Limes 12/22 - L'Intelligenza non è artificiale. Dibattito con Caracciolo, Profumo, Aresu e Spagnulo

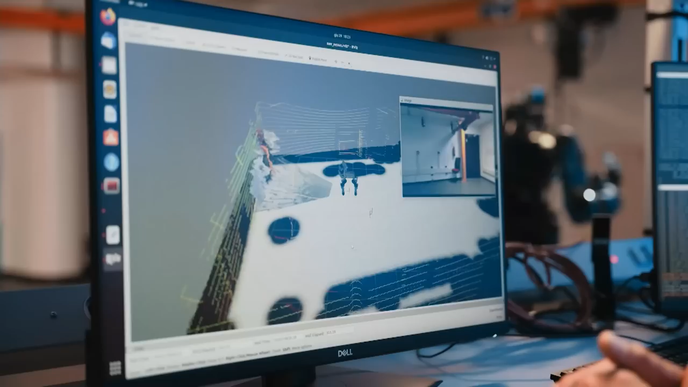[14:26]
Sensori, telecamere, scanner laser e la capacità di autoapprendere possono far muovere Nexus in ambienti sconosciuti.